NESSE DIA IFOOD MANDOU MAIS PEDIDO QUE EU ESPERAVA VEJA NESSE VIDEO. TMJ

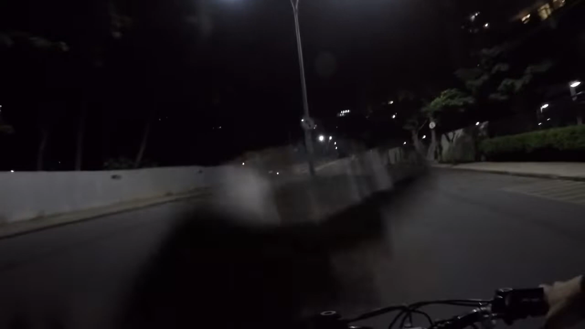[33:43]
Ó. Essa ponte aí que arregaça com a gente, cara. Essa ponte. Entendeu? Essa ponte aí é complicada, doido. Toda hora você subindo e descendo. Tinha dia aí que eu subi era 10 vezes. Essa ponte aqui. Hoje eu subi 2 vezes com essa.